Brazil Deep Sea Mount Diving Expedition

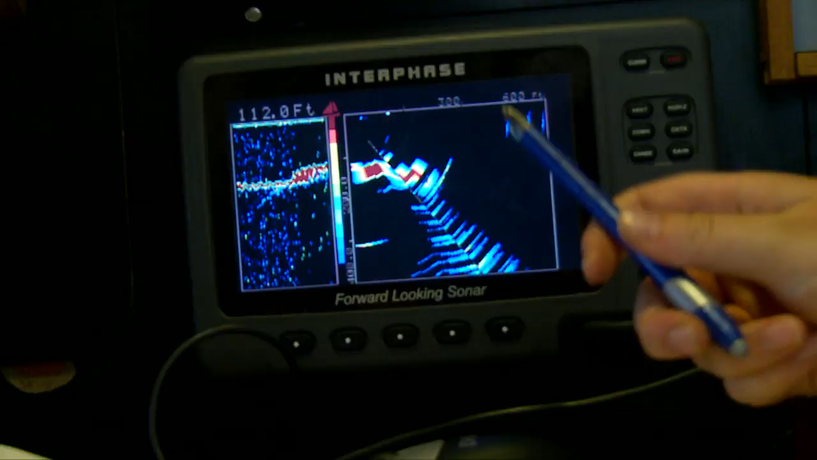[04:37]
On screen: depth 112.0 ft
You can see here it coming up, it just went from 146, and then there's that sudden wall up there.
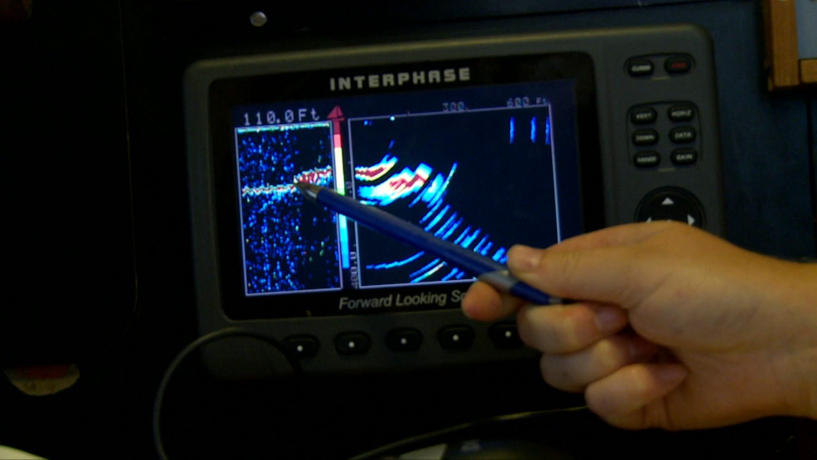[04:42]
On screen: depth 110.0 ft
Coming up now, we just said 110.